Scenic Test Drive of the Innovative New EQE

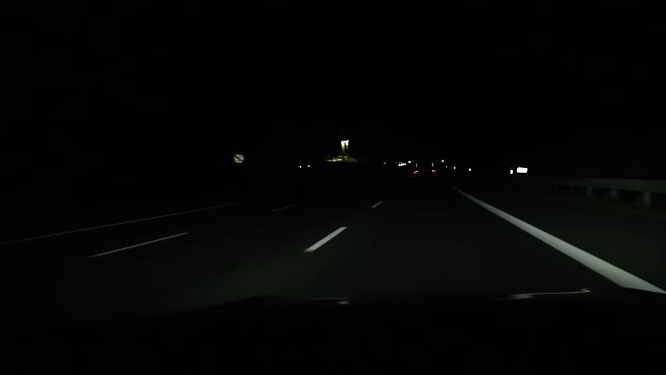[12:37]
And as if that's not impressive enough, the system can also project symbols, animations and guidelines onto the road in front of you.